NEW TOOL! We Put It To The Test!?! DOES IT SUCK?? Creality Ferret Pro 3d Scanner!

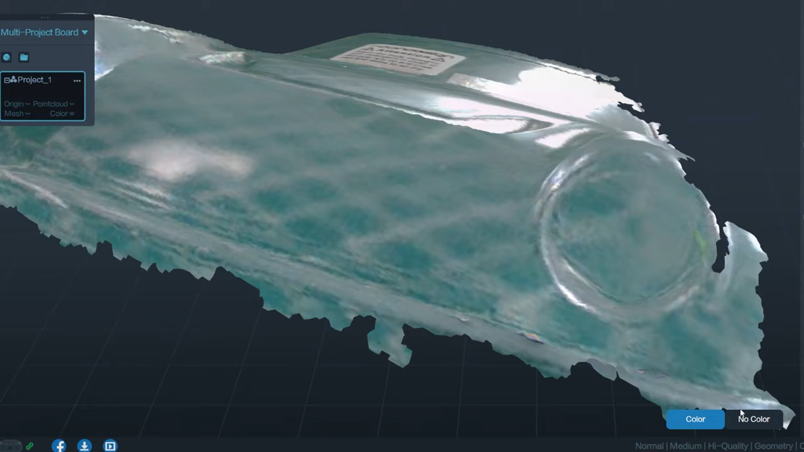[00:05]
scan some lexan, and put this little unit to the test.
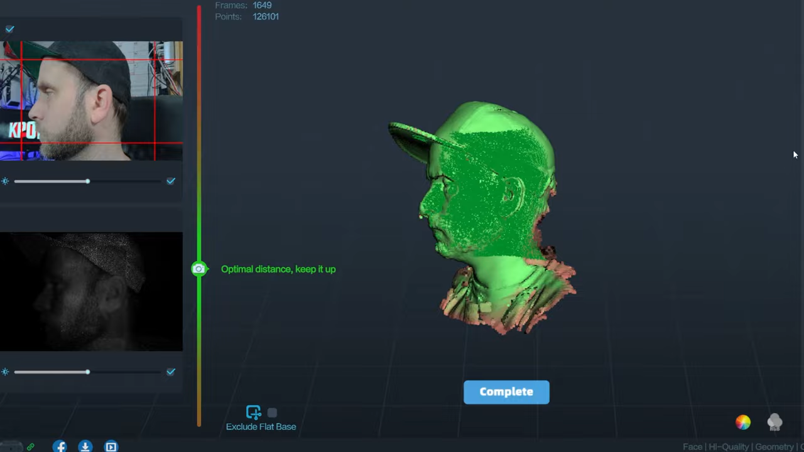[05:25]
It took 4 minutes. So 4 minutes to scan what I'm about to show you. Let's check it out.
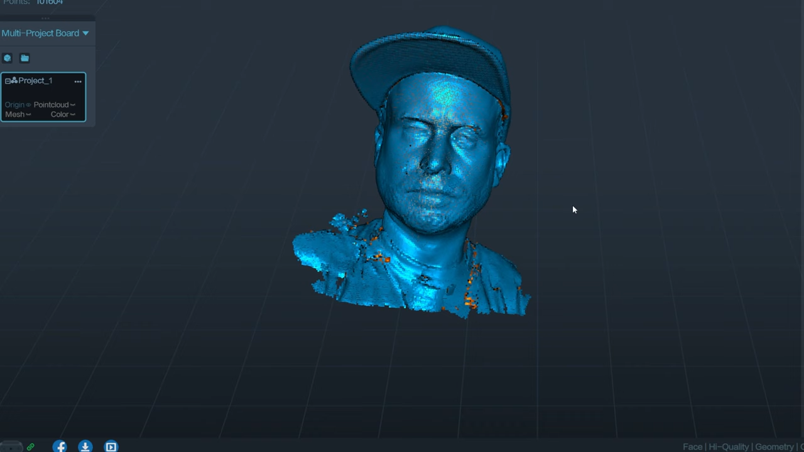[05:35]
Let's check it out. It's pretty sweet. We're now creating a 3D model from that point cloud,
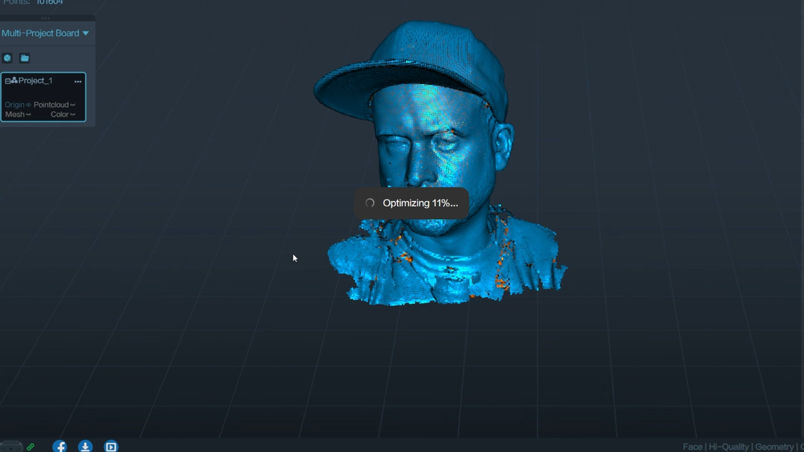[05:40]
and it's also going to do color mapping and stretch over a JPEG and create its own sort of texture map specifically to make this model look exactly like I would,
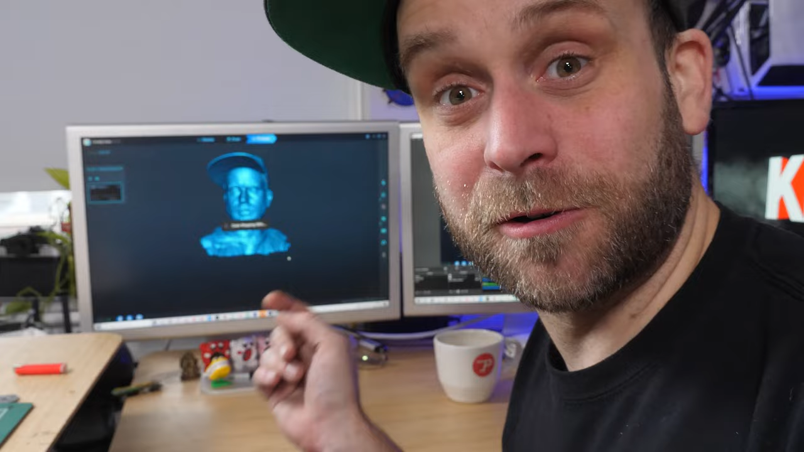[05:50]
you know, in real life, which is pretty cool. My computer is no slouch, and this thing is taking forever. My phone doesn't work at all. So keep that in mind. If you're looking to purchase one of these things, you're going to need a newer phone, something that can handle the processing.
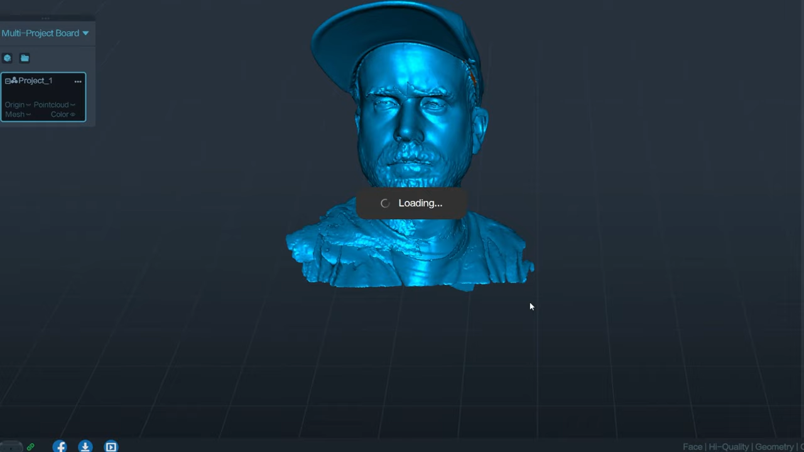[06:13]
My phone, which is an S10 Samsung, it just can't. It will just crash every time. It just can't handle the processing. My computer can't. Oh my God.
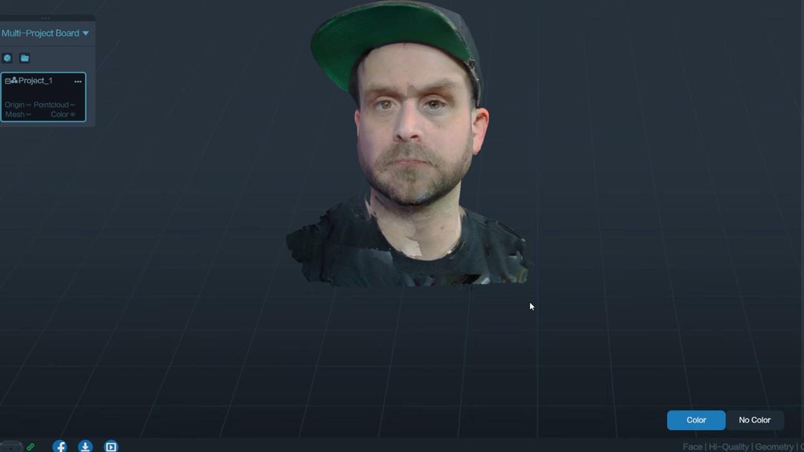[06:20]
Whoa. I mean, other than that little wonky eye there and my big ear, it looks, oh shit, it looks pretty good, eh?
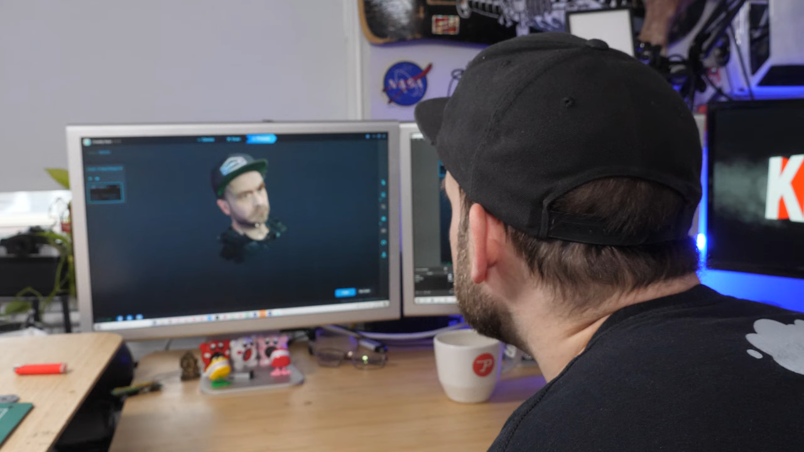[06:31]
Good gravy. I mean, it's pretty good. If I got somebody else to scan me, this would probably turn out quite well. But, you know, you can see like my shoulders were doing weird things as we were scanning,
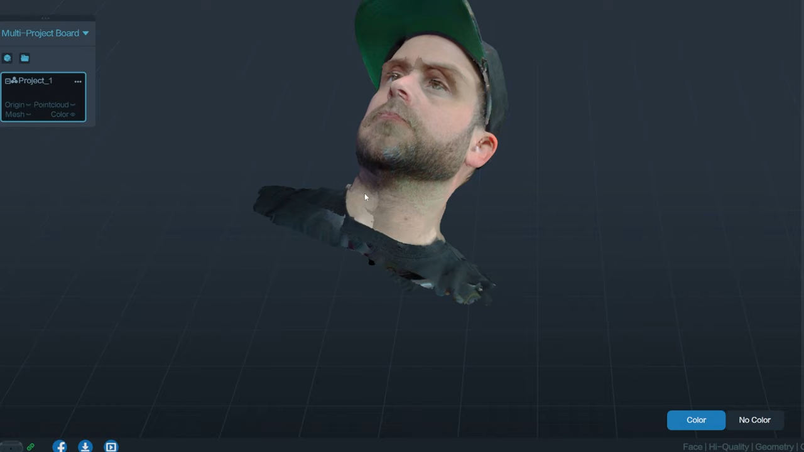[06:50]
and that's why we've got some like kind of offsetting. You know, I was moving my arms around, and it still managed to pick up quite a good freaking model, which, I mean, that's pretty cool, yeah?
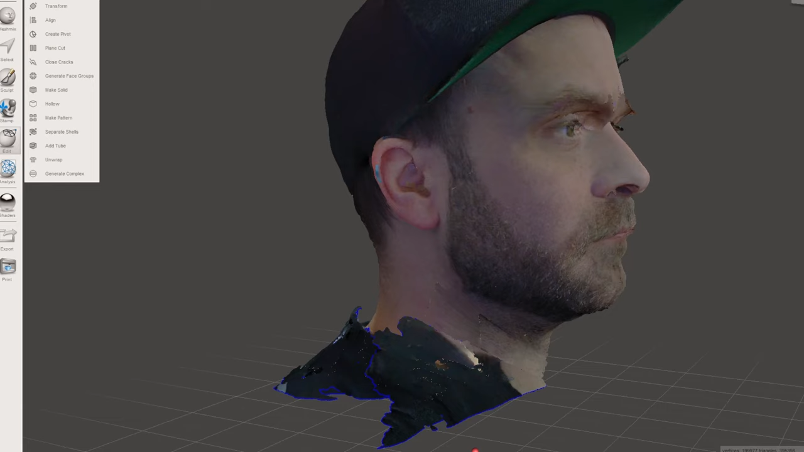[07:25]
I mean, it worked out pretty well considering that I was scanning myself and my hands
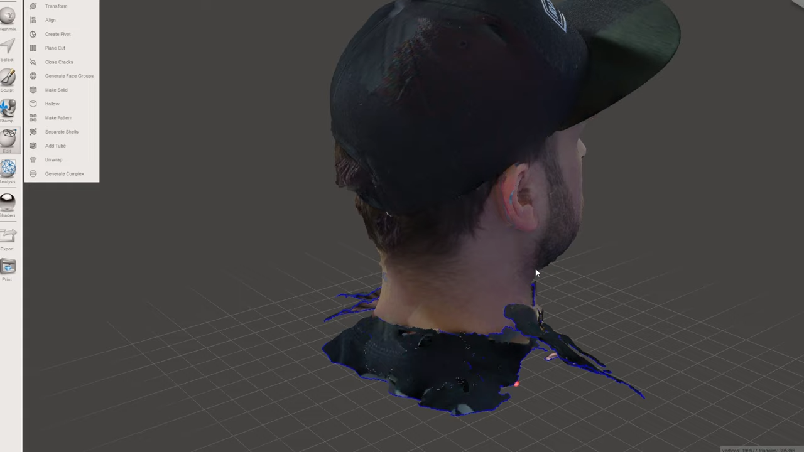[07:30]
were doing all these weird things and the shoulders kind of got messed up. In order to make this particular model 3D printable, you're gonna have to manifold it. You have to make it, you know, fill with water. You have to have a model that has no holes.
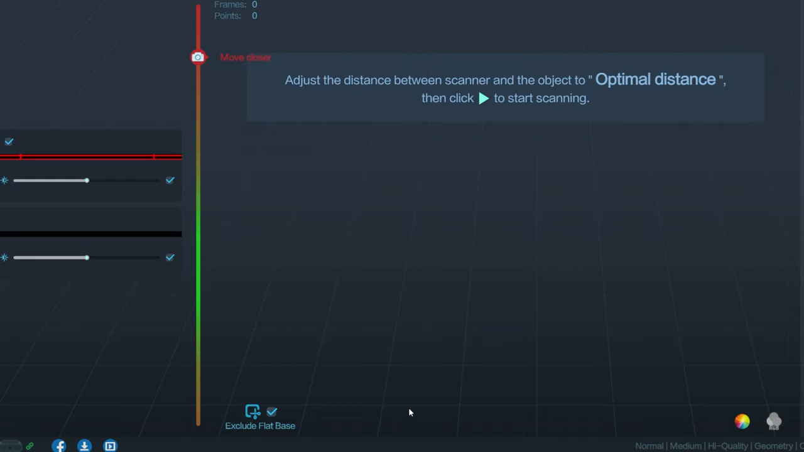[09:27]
Nah. One time it did okay though. Maybe I should start scanning the other way. We'll try it this way. Let's try that. I'm just gonna hold it here for a little bit.
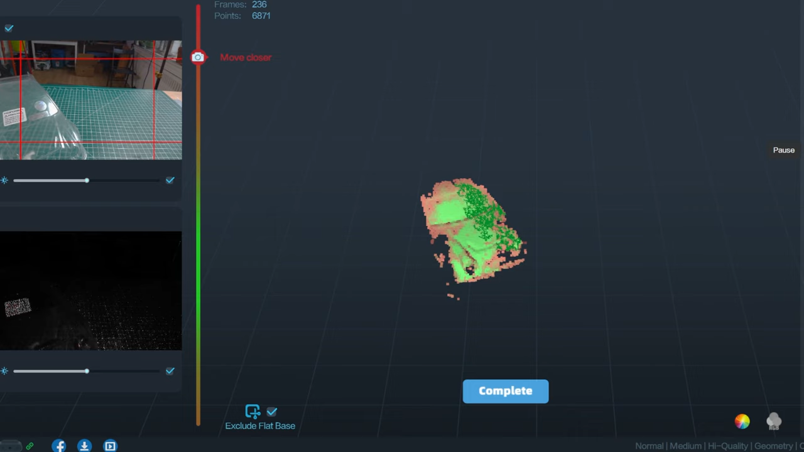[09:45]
Oh, it's starting to lose it. I'm trying to see if I can get that nose section, you know, just try to get that nose.
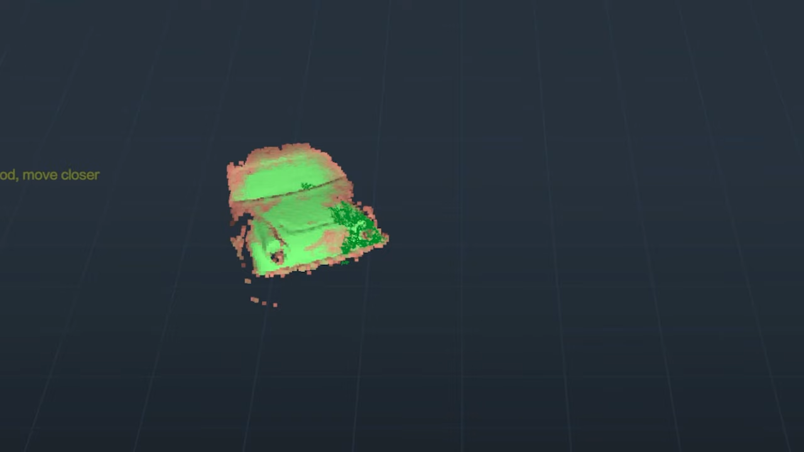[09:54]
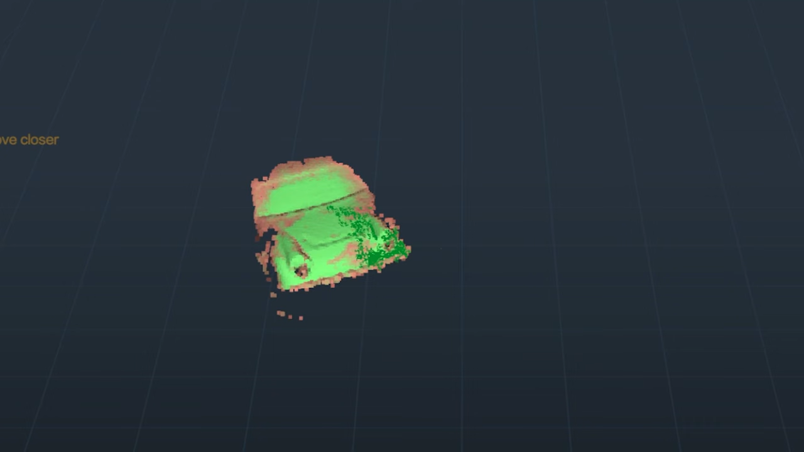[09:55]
Oh, insufficient
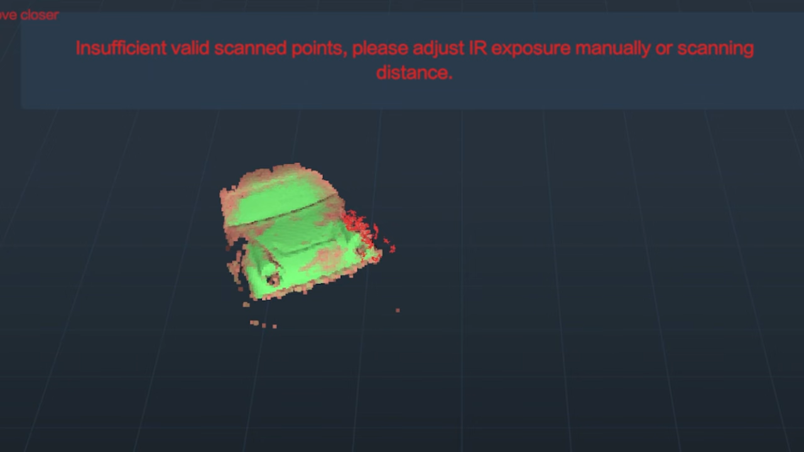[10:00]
Adjust your IR exposure manually. Ooh, okay.
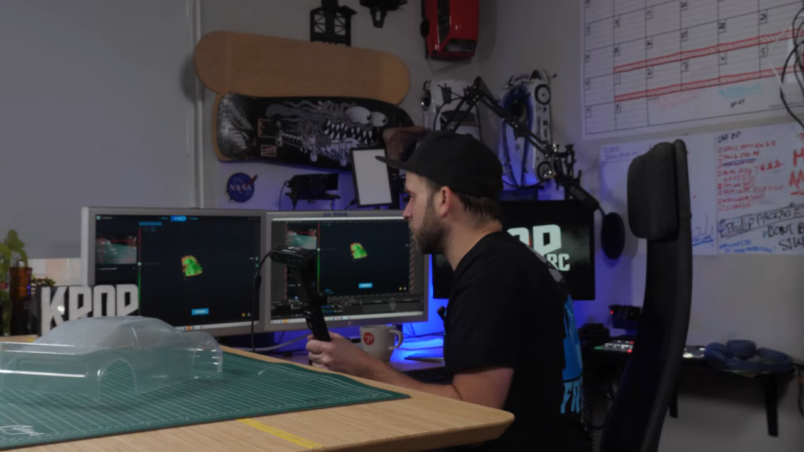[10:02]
Let's see what we can do. During scan, I'm adjusting the exposure, the IR exposure.
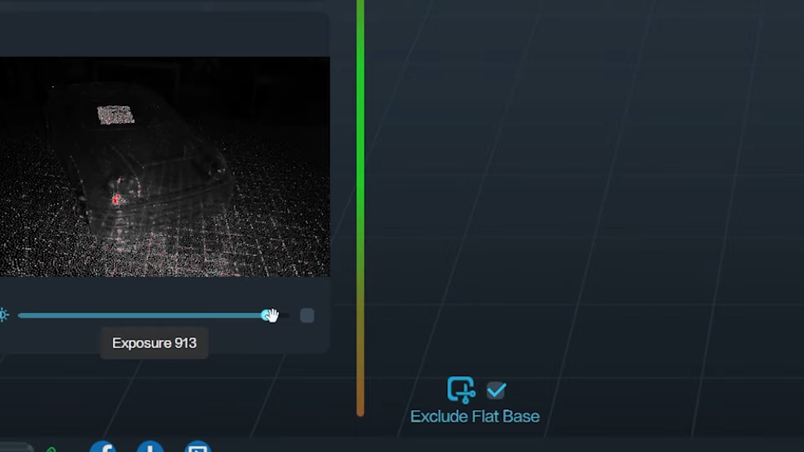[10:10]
That might help, actually. That already is looking a little bit better.
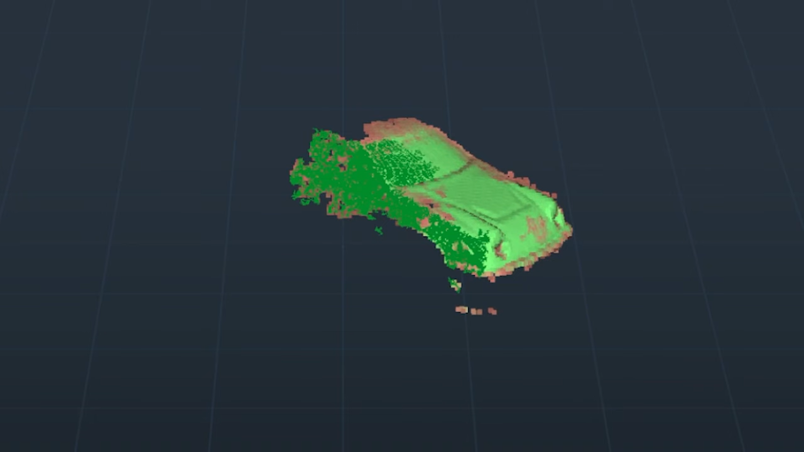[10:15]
The quality of your results are gonna depend on the environment
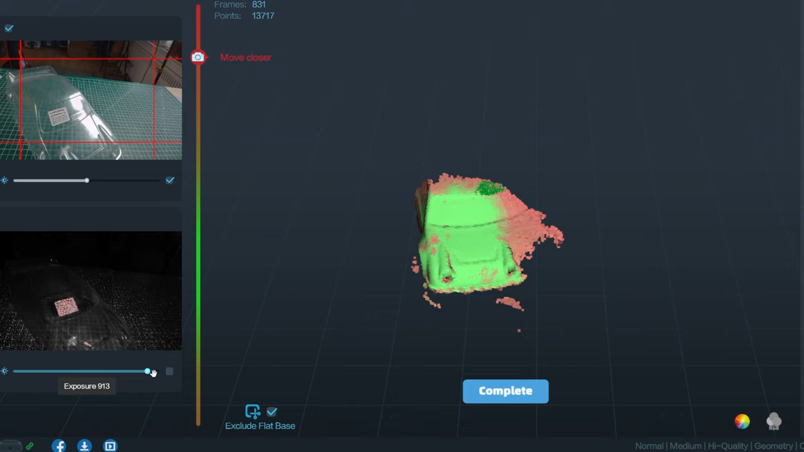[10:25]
and you know, oh, it kind of they're hard, eh?
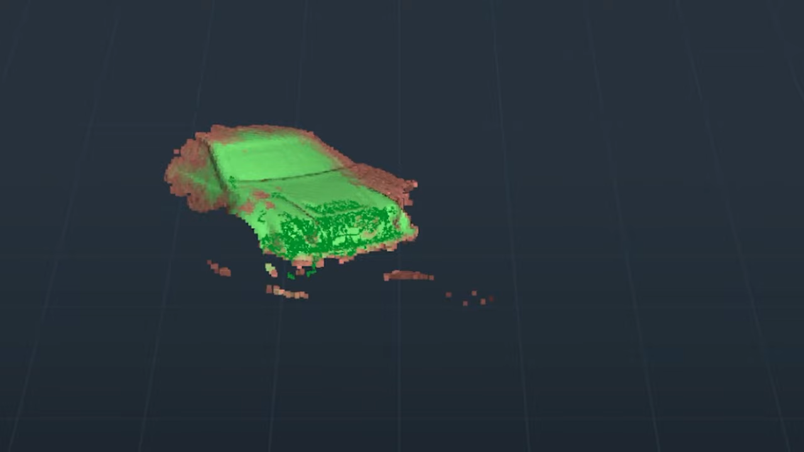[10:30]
We'll see what it gives us in the end, but I don't have high hopes. I'm getting zero bumper.
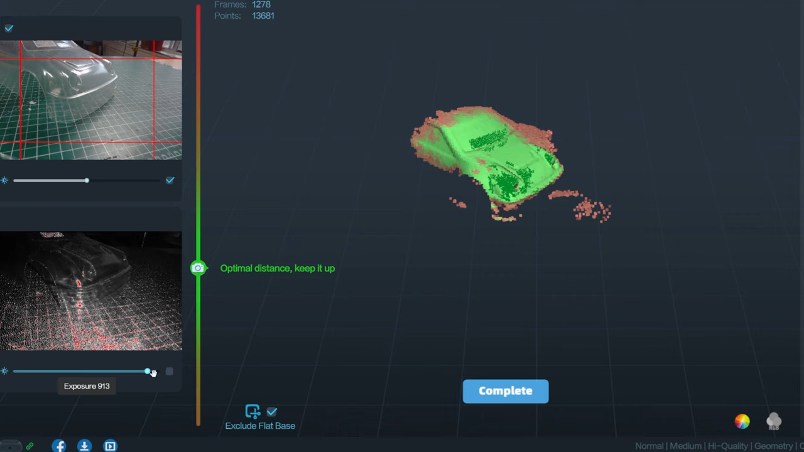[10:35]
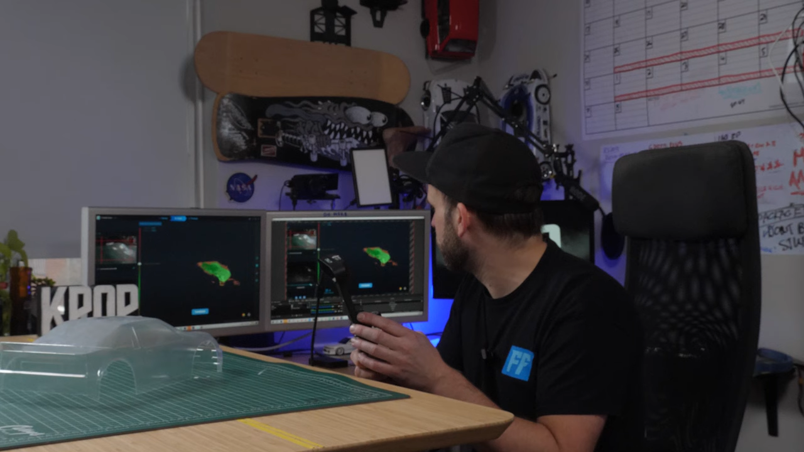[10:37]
The minute we go out of the light,
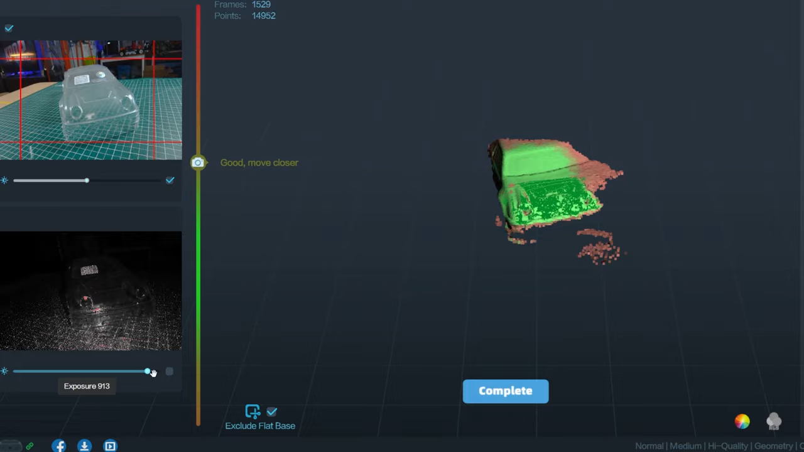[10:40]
where the light is optimal for this, the camera really starts to lose its position.
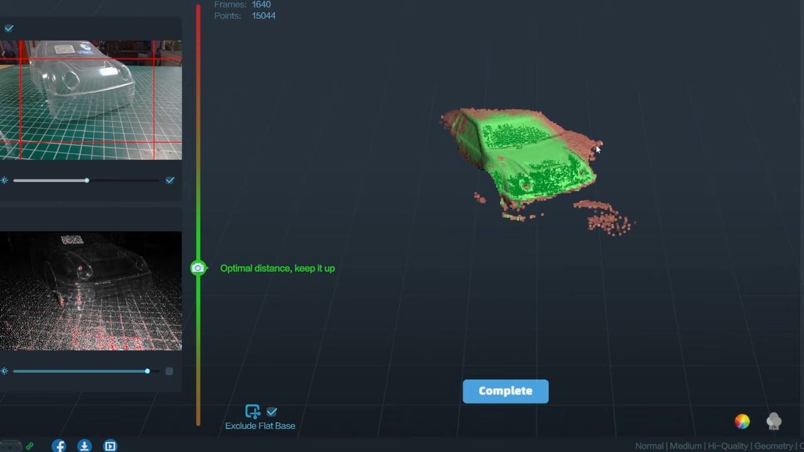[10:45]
Let's hit complete. All right, so this is the point map,
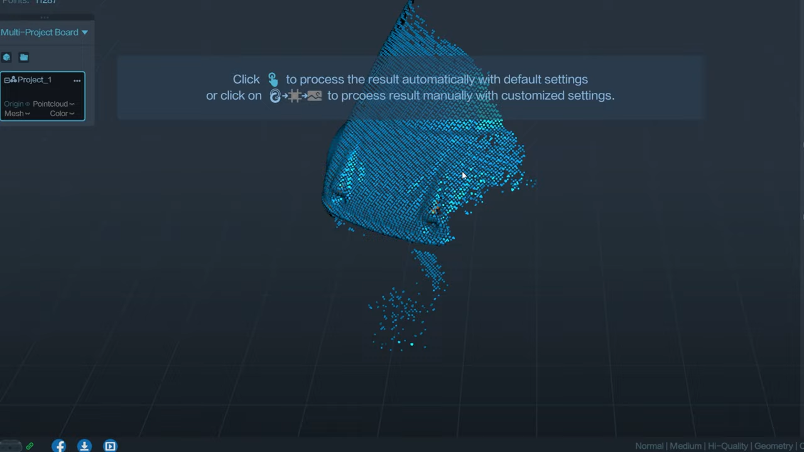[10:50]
and you can see kind of like where it kind of got confused, you know?
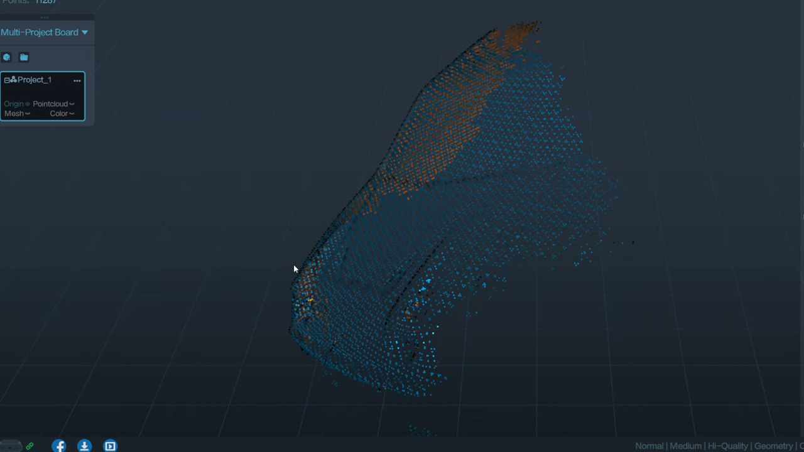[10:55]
But anyway, let's finish this up and see how good it looks.